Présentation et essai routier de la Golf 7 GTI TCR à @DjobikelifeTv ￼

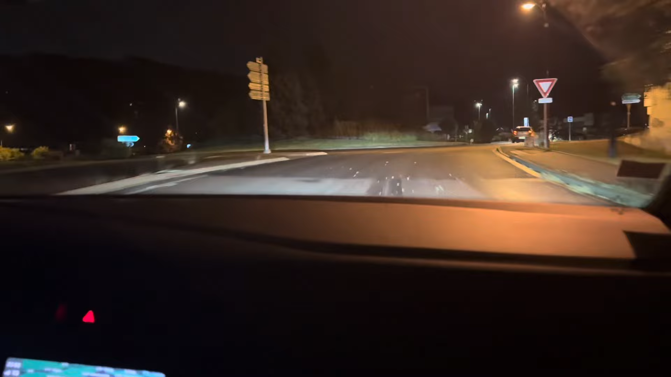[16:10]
non franchement ça a l'air de bien tenir ça tient le pavé ça tient comme il faut hop on est reparti il y a un pauvre monsieur qui marche là on va le réveiller malgré ouais normalement il t'a entendu normalement pas de doute
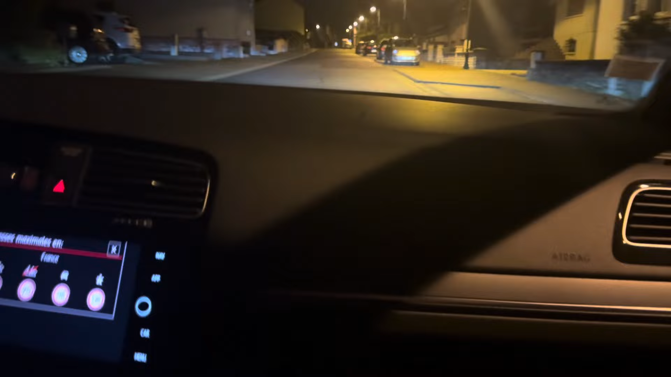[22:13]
et après je crois va falloir ah tout ça maman est long ah bah super ça c'est un tuning aberrant la petite polo allez hop on est reparti
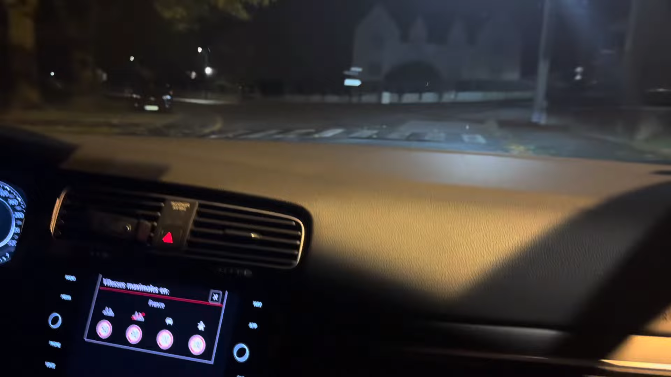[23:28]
enfin départements où c'est encore à 90 il y a des endroits c'est 80 d'autres 90 on sait jamais ça aussi c'est un peu à chier
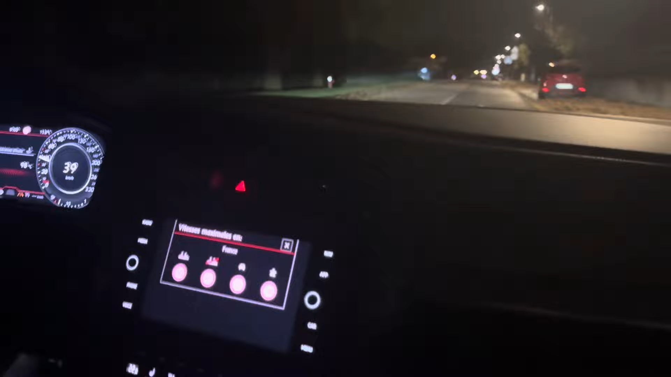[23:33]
hop regardez encore un petit dos d'âne bon celui-là il n'est pas trop méchant ça y est il y a un moment il y a encore le panneau là-bas il y en a encore un juste après là je crois c'était le pire endroit où aller pour faire un essai routier mais ouais ça pète bien ça vous l'entendez vous l'entendez vraiment bien cette Golf hop encore un dos d'âne et voilà c'est reparti
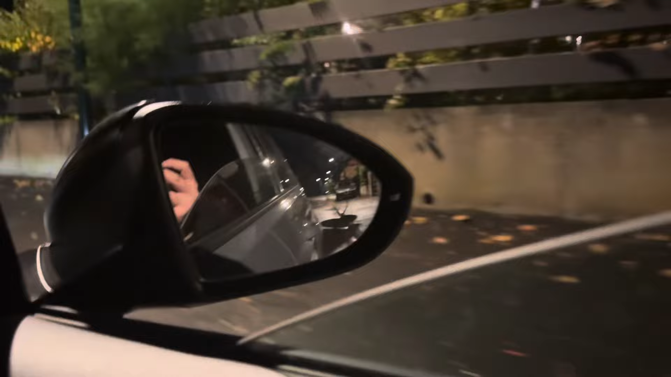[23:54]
vous voyez il est raisonnable il y a un rond-point on n'arrive pas comme un sac dedans et c'est mieux comme ça parce que là le bitume comme vous pouvez le voir il est assez brillant donc en général quand ça brille c'est que ça glisse